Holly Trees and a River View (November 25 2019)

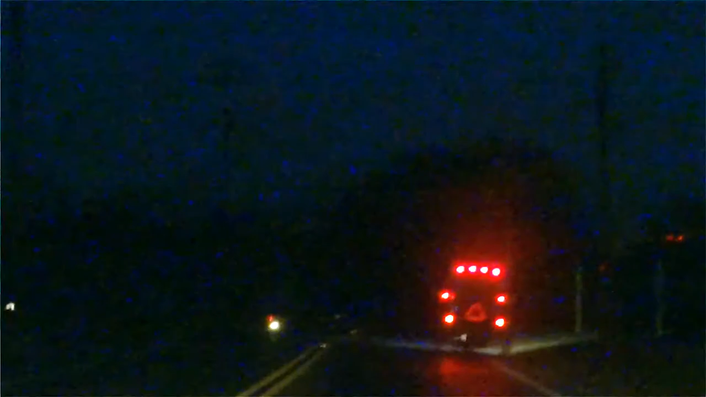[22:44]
inane traffic circles. With oncoming traffic. I'm surprised they take the chance. And come out this time of night. After dark.
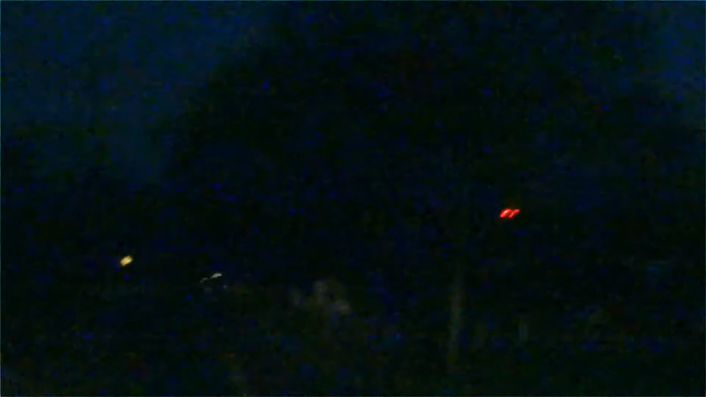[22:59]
Where are they going? The Walmart? The Walmart. And up here. One more of these. Inane traffic circles. Because people can't slow down.
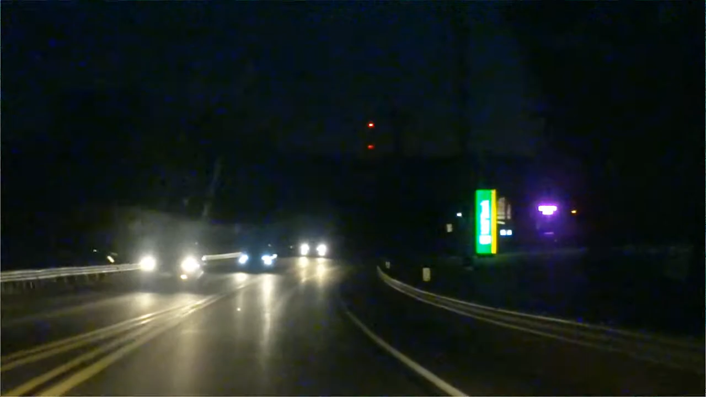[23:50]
And up ahead here we cross. Back into Maryland. Yep. There's the sign. And the state line.
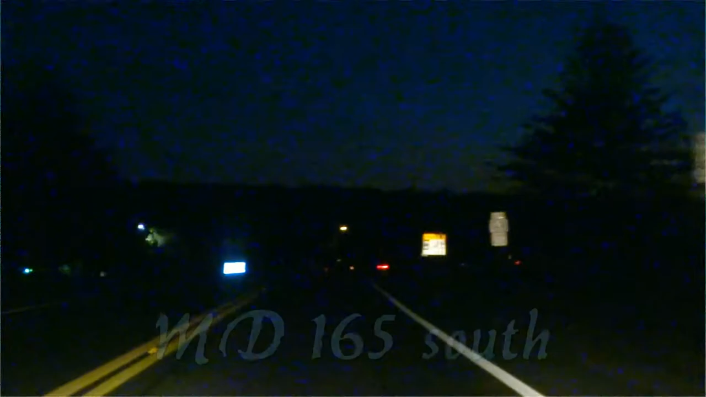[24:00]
That we are no longer out of state. Or out of mind. Or out of mind. Well maybe out of mind. Now we're in the Whiteford area. That we're not passing through Whiteford proper. Whiteford improper. One more inane circle. Hold on while your frog negotiates it.
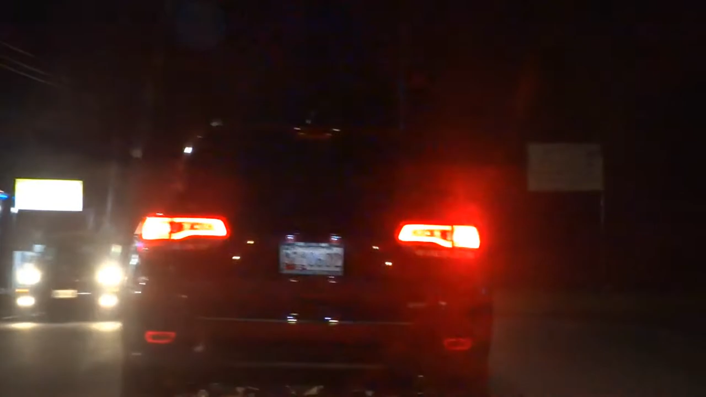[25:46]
And we're finally out of here. Another 25 minutes back to the big city. But even shorter on the video. Here's our next locality. A place called Baldwin. And up here we turn right to continue south. Back towards Fat City. Well, it ain't that skinny.
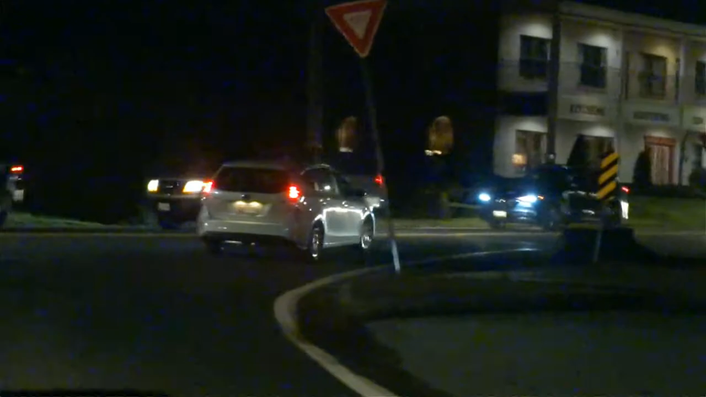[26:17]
As I keep saying. Get your gas here.
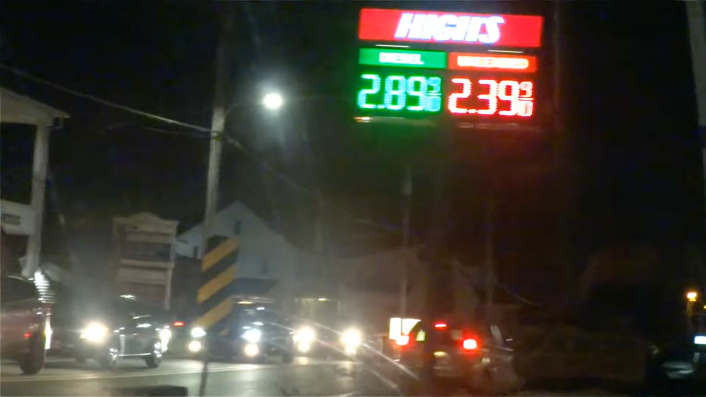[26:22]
Then I go to PA. I guess it's rush hour now being it's Monday.
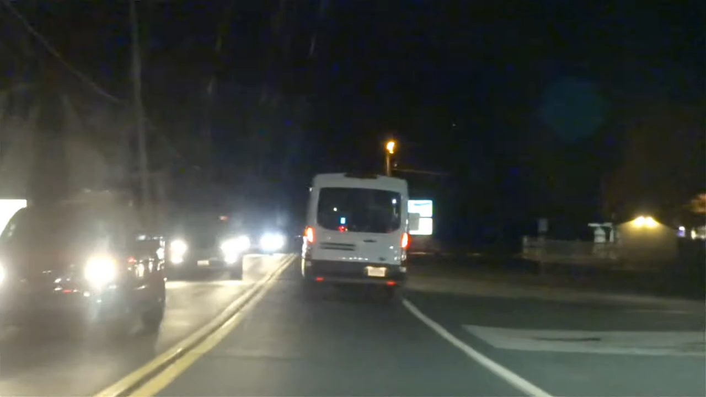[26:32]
Hence the northbound traffic out of the city. Going the other way. And now arriving with an arm.
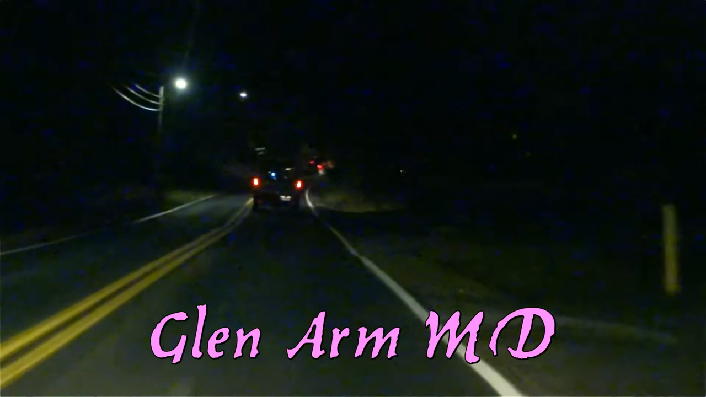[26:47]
And up on the left again somewhere. The Montparei Road Station. But no longer used as such. Part of it there.